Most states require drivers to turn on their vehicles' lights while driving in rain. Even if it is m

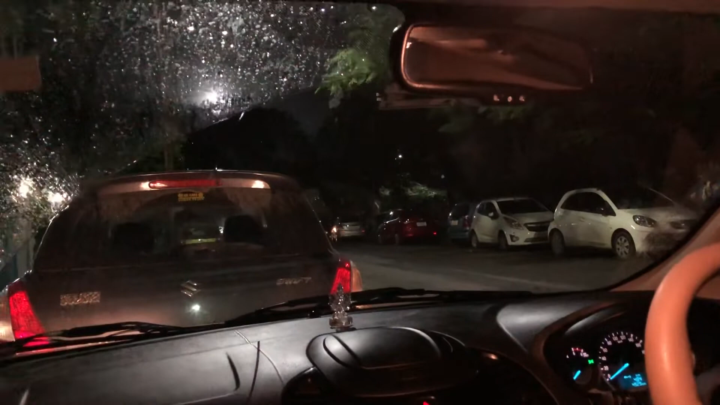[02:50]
ஆமாம். ஸோ இப்போ நான் வந்து ஸ்லோவாக ரிவர்ஸ் எடுக்கிறேன்.
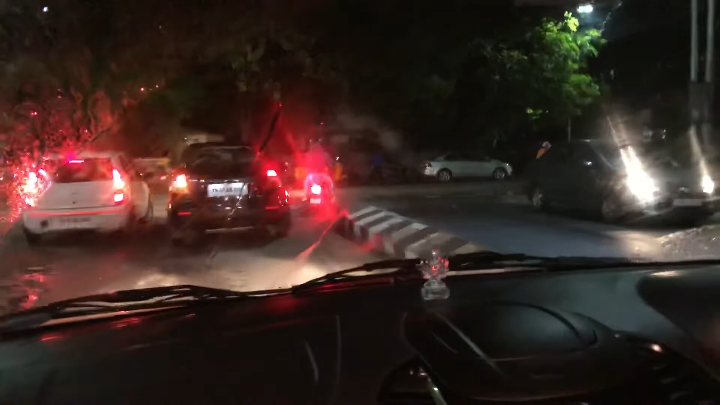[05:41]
ஸோ அதையுமே அவர் வந்து ஃபோக்கஸ் பண்ணி தான் வந்து ட்ரைவ் பண்ண வேண்டியிருக்கும்.
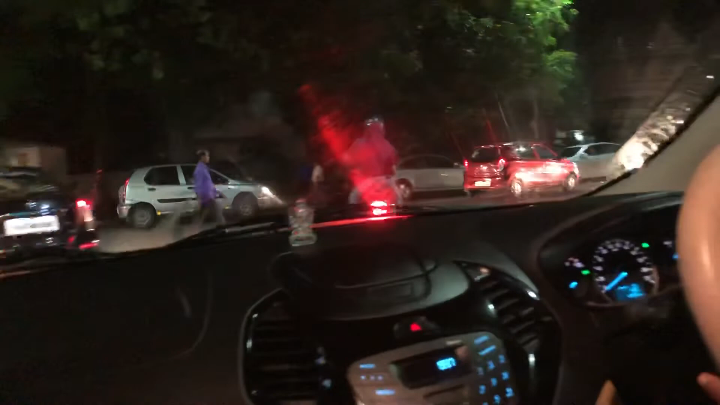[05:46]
ஸோ அந்த மாதிரி ஒரு மூமெண்ட் நிலமையில் வந்து இந்த இடத்துல ஸ்டாப் பண்ணி நின்றுட்டு ஸ்லோ போருக்கு பார்த்து பின்னாடி வண்டி.
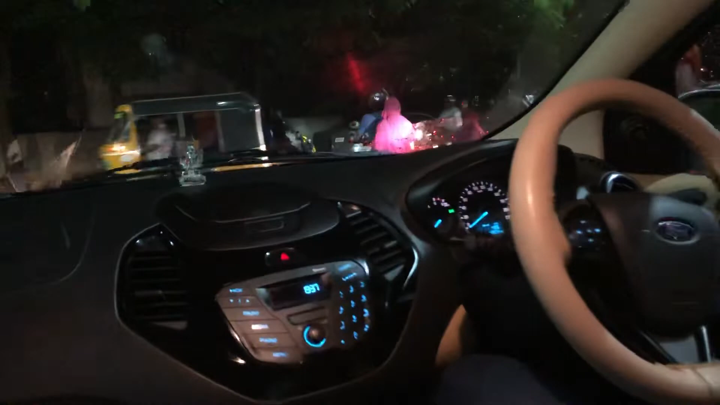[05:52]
ஸோ யூ கேன் ட்ரைவ் ஸ்லோலி ஆஃப் கிளச் மூமெண்ட் யா குட். ஸோ இந்த ஆஃப் கிளச் மூமெண்ட்டில் வந்து இப்போ ஈஸியாக அவர் ட்ரைவ் பண்ணிகிட்ருக்காரு.